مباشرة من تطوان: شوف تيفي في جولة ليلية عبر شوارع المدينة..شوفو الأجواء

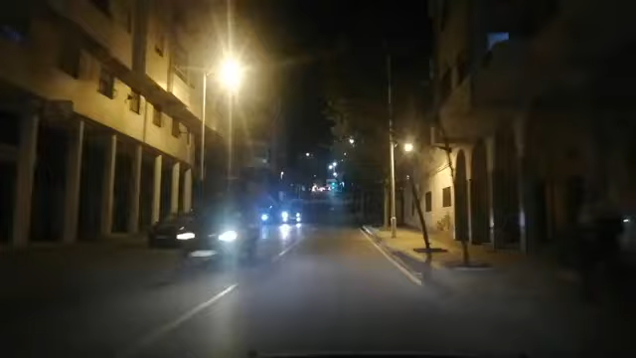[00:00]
مستبيع شوف تافيه. اهلا وسهلا. مرحبا بكم معنا من جديد في هاد الجولة الليلية من مدينة تيطوان. طبعا شوف تافيه كنت IG معكم في هاد الجولة الليلية عبر شوارع المدينة. اكيد كي ينخفاف درجة الحرارة هاد الليلة متسبيينة حاليا كيف نترباتاش ترداش. وقررنا نمدير هاد الجولة الليلية في بجموعة الأشوارة المدينة متسبيينة. طبعا. اللي قصر معنا للمدن المغربية كالعادش من دينا و كي د buildings الاجواء معنا في هذا اللي لا متتبعنا.
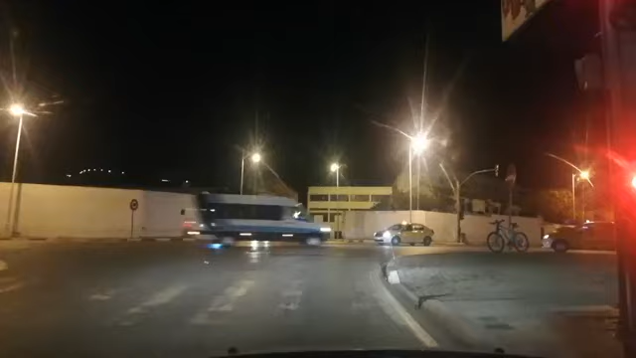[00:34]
اللي معنا في مدينة في هذا المباشر يقولنا المدينة دياله وكيف اجديرها الاجواء. احنا الان اه انطلقنا من اه من قرب رياد العشق من جهة السفلة في المركز فن الحديث ديالتي طوان. لان انتم ما كنتشوفوا متتبعنا. ستبقى لكم الرؤية خصى الناس ديالتي طوان هذي يعرفوني بالطلقين انا. في اتجاه شريع المسيرة متتبعنا. اذا امامكم رياد العشق. مركز فن الحديث ها هو في كنس تاسيون ديالتي طوان سابقا. انطلقنا معكم في هد الجولة مستبعينا.
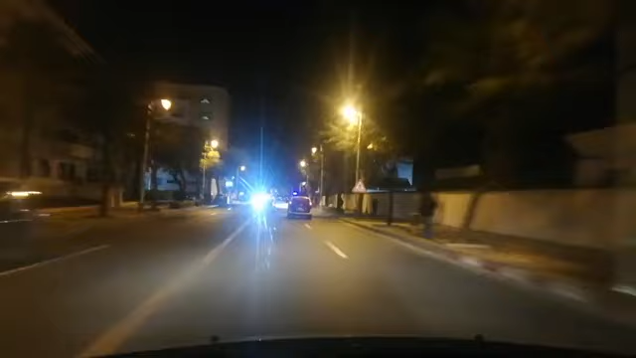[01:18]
كالعادة المدن ديالكم مستبعين وكيف اجديرها الاجواء الليلية في المدن ديالكم. اذا كما كتشوفوا معنا شريع المسيرة وهذا في تيطوان. نمشيوا معكم ونشوفوا الاجواء كيفاش عملها. كما كان حاليا كي مخفاف درجة الحرارة. كي البرد القارس. ندينا خوية الان طبعا لان هذه الساعة بدينا نعس. بدينا نتكماش. خاصة البرد القارس متتبعين لانه البرد القارس.
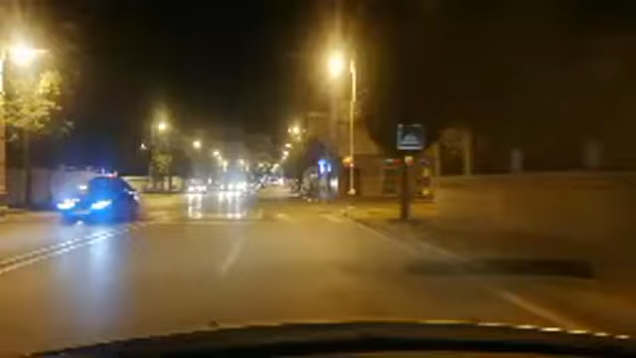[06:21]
احنا الان في سنية الرمل. في هذه الجولة الليلية. تمنى تقدم معنا اقلقات جميلة مستبعينة. وكما قلت دائما. كنأكد. ان احنا الدور دينا هو انتفاعلوا معكم. وتنشكركم على التعليقات ديلكم. والتفاعل ديلكم متتبعينة. هنا في سنية الرمل الان على مستوى المدخل دي المستشفى الاقليمي سنية الرمل من خرجها السيارة. هذا هو المستشفى الاقليمي متتبعينة وهذا.
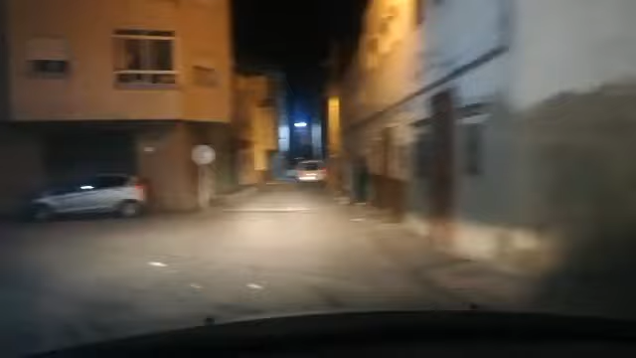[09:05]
ونتمنى وانا نلقا واحنا معكم بازقة ديال الحي التوتا متتبعينة. لاطيفة التوتا خاوية. طبعا هادي مناسبة اننا نتوتو معكم هادي الجولة. حنا فتوتا متتبعينة. يعني ندخل في شي زلقها تدربة بلليات زلقات ضويقة. ما كتخرش اعتقد. عادي نشوفو جولة الثانية مجيها اخرى عفوا ندخل الثانية. الله يعاون لك اخي مرحب يكتف نيداق. شكرا سيحمزة وشكرا لناس ديال الف نيداق.
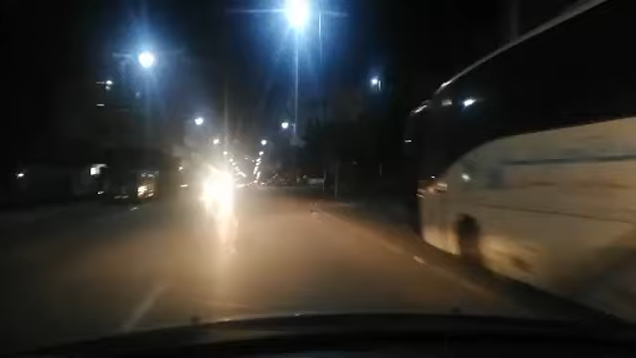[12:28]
محلوبا محلوبا محلوبا محلوبا كما تشوفون متتبعين نحن في شريع المحمدية دنيا خاوية نمشي على مستوى شريع الدار البيضاء ووصولها إلى مدارة كويلما ونوصل له كويلما لننزل عندها رغبات بعد المتتبعين دينا دي ما تقول لي ما قد وصلش كويلما نوصل بالنهار ولكن باللي هذه مناسبة ديروا جولة في كويلما باش تلقلنا شي واحد ما وصلوش نقول له راح نوصلنا ونحلف له صادقا لأننا وصلنا من كويلما متتبعين نحن